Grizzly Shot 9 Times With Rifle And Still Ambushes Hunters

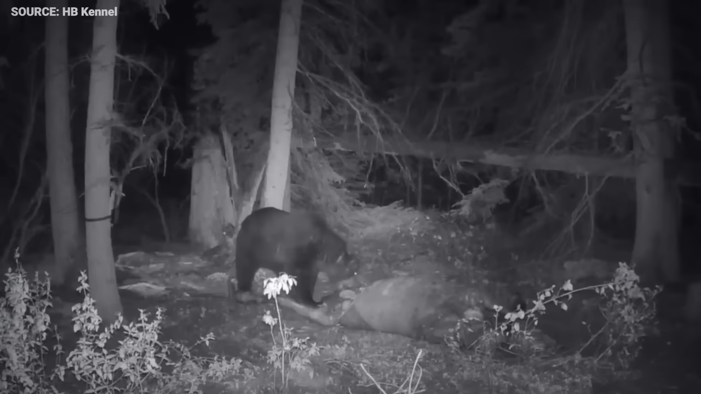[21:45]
during spring they rely on scavenged winter killed animal carcasses